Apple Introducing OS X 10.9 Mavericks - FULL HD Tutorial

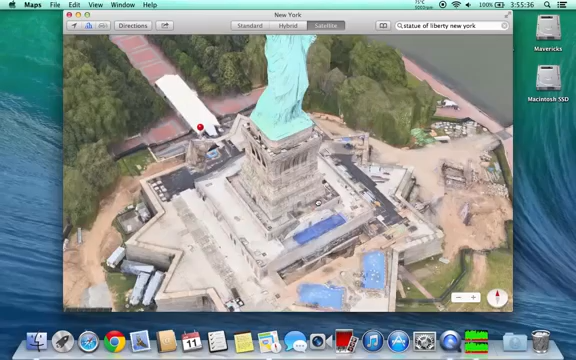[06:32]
That's the Statue of Liberty. Now, I'm using my trackpad and two fingers to rotate around it. And it rotates my field of view around the center point. I can zoom in and out, probably, with the pinch, as well.